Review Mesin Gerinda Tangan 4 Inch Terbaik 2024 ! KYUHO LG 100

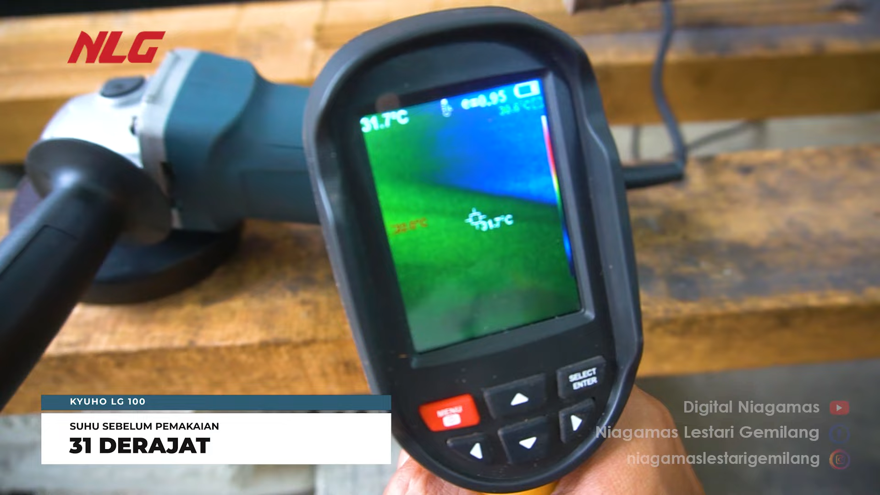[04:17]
Oke, untuk suhu awalnya ada di 31 derajat Celcius.
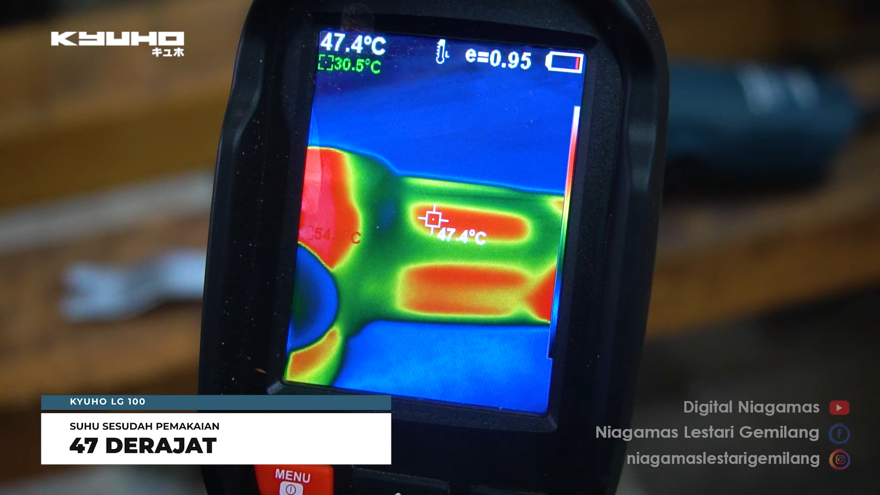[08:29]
On screen: spot 47.4°C
Ternyata suhunya hanya di 47 derajat Celcius aja guys.
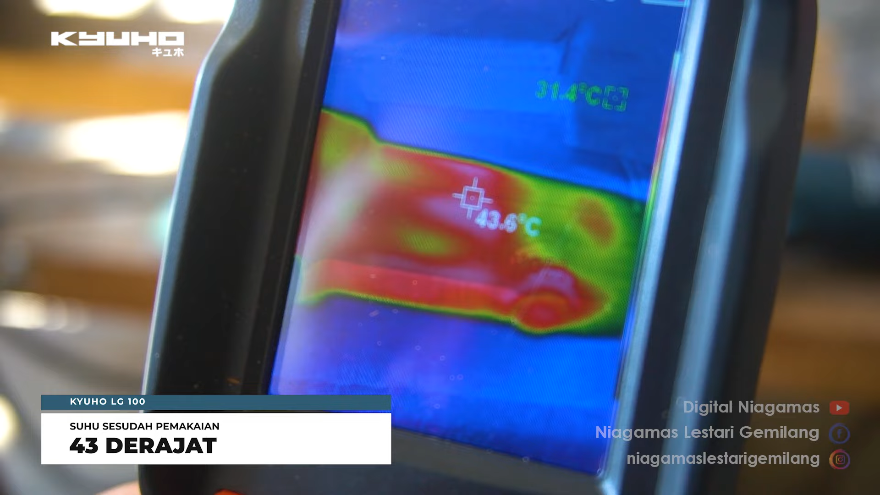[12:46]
On screen: spot 43.6°C
So, masih cukup adem nih guys.